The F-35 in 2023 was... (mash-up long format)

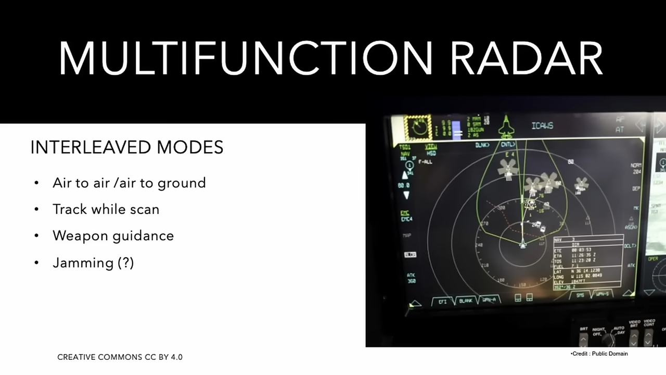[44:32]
so it can be used as a radio or as a data link, more likely particularly to guide the weapons, or it can be used for the IFF function or for jamming the opponent's radars or potentially its communications.
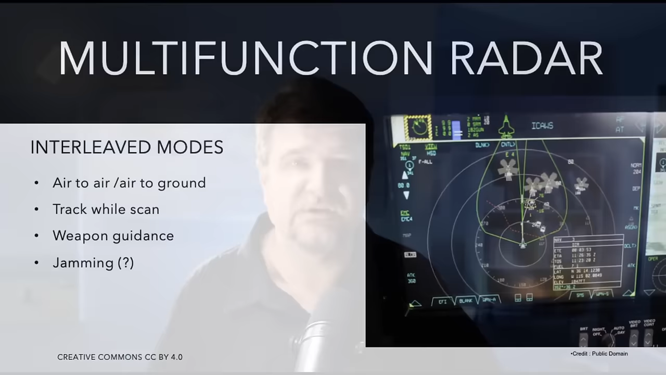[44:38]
The ANAPG-81 peak power has never been disclosed, but it seems to be in the high range of the category.
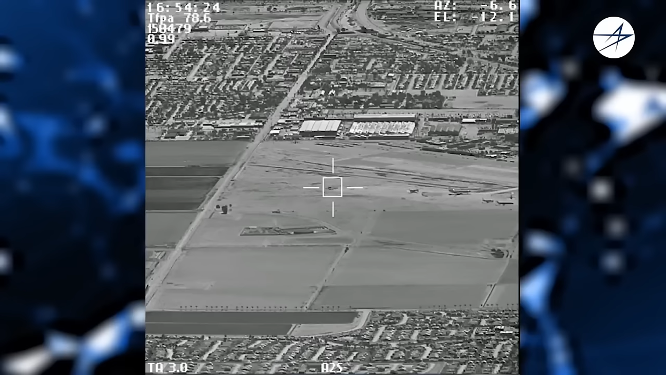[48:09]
While an ERST can generate images,
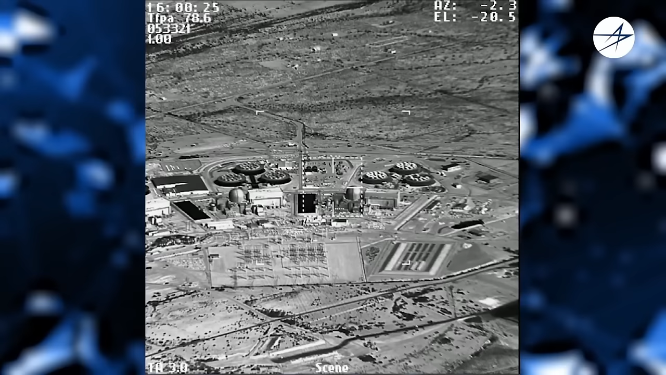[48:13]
its function is to scan the space surrounding the aircraft to identify infrared tracks.
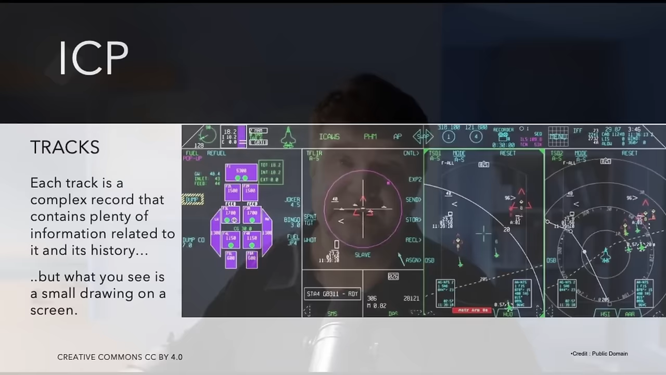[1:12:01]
The dataset is progressively filled and updated till the aircraft has complete knowledge of the track. For example, in that dataset we have data about position and movement as well,
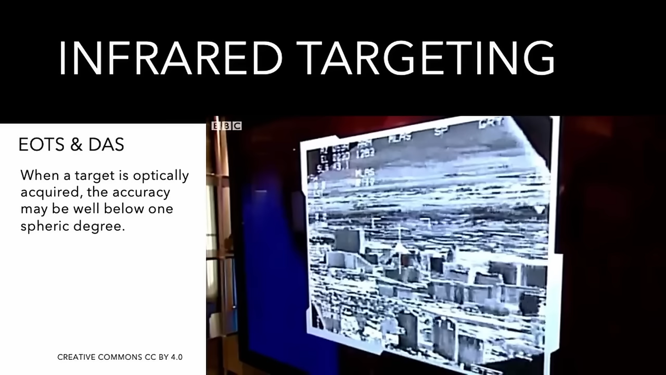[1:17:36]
where characteristic patterns or periodicity can be used to determine the position and the orientation of the target with pinpoint accuracy.
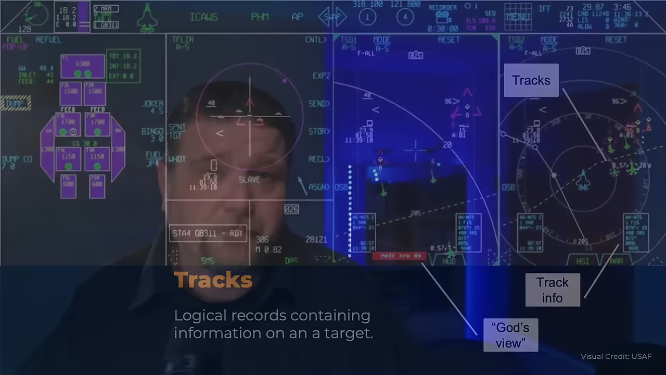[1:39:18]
A flight of F-35s exchange data on their dedicated data link, which is called the model, and they treat each other as if they were remote sensors.